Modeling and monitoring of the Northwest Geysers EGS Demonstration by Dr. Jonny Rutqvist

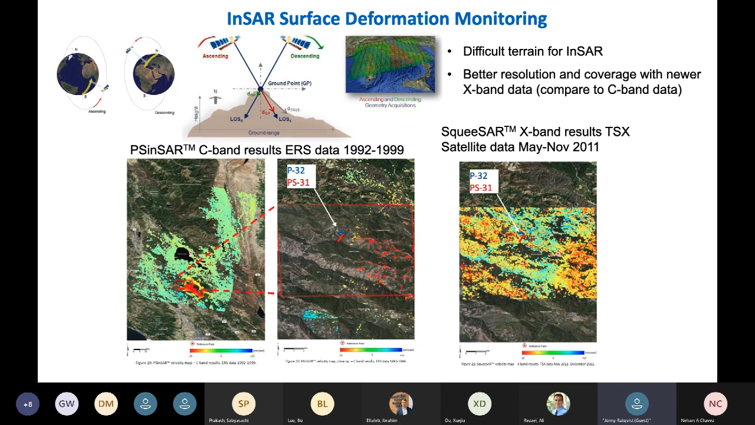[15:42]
analyze this data, we got the much better resolution and much actually able to actually use this kind of data for the product. Next slide.